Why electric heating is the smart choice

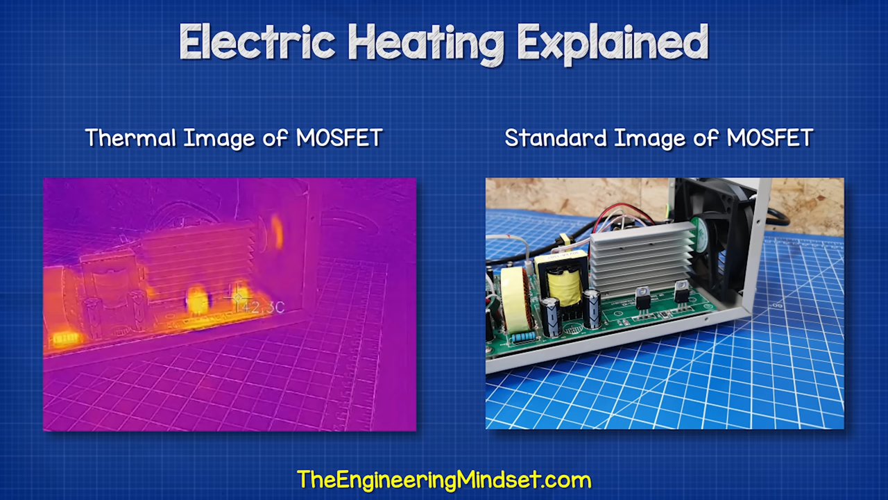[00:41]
Electronic components also generate heat. That's how the electrical energy leaves the circuit and causes our energy meter to measure energy consumption. Generally, this heat is wasted energy.
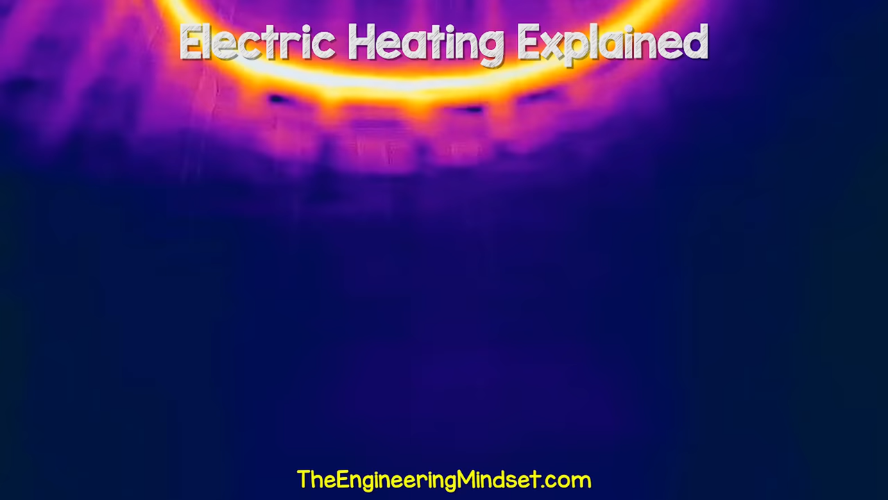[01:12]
We can easily turn it on and off, and the heat is distributed throughout the room, not just along one wall like a radiator.
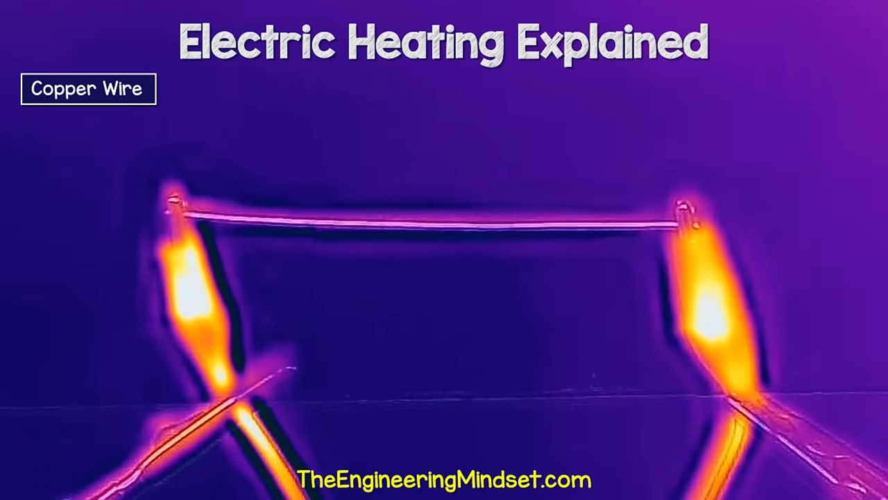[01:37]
Some wires, like this standard copper one, generates very small amounts of heat, but this necron wire produces a lot of heat. This is an alloy, meaning a mixture of materials, and this has been specially designed to produce very, very high temperatures.
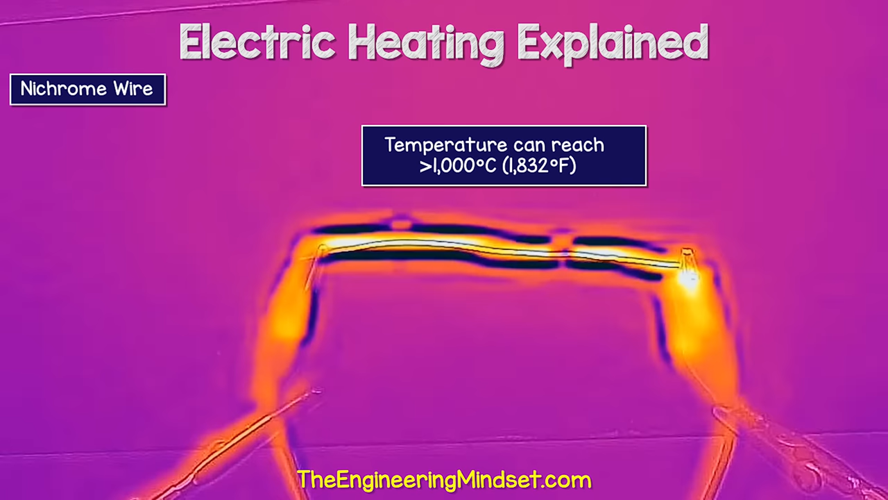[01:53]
It gets so hot that it even glows.
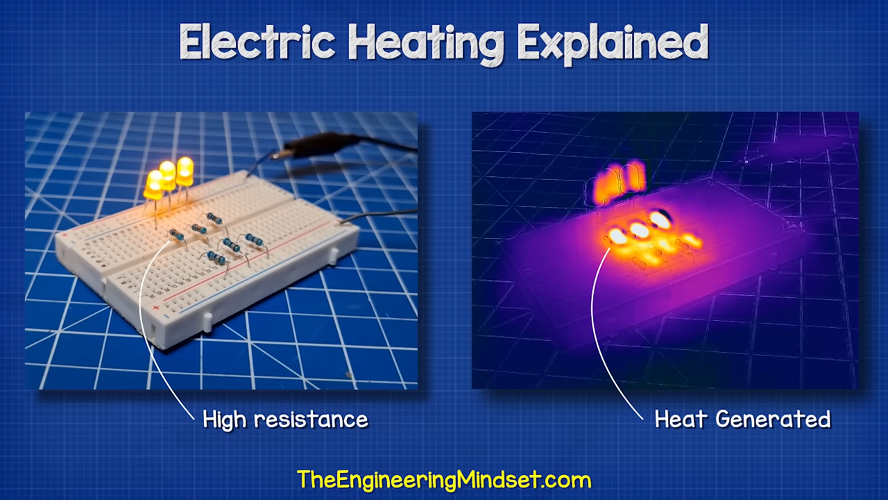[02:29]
High resistance means there's a lot of collisions, and so there will be a lot of heat generated. The thickness and the length of a wire affects a resistance.
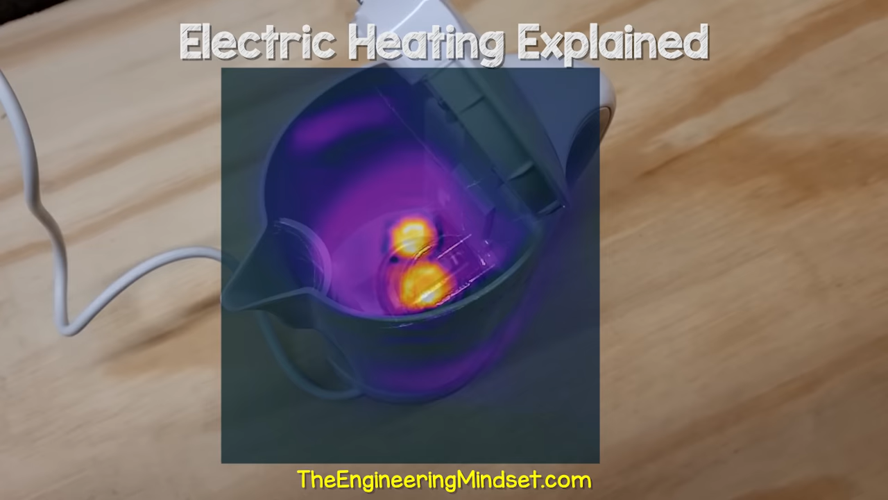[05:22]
With these devices, the wire is wrapped into a coil and then surrounded by a powder, typically magnesium oxide,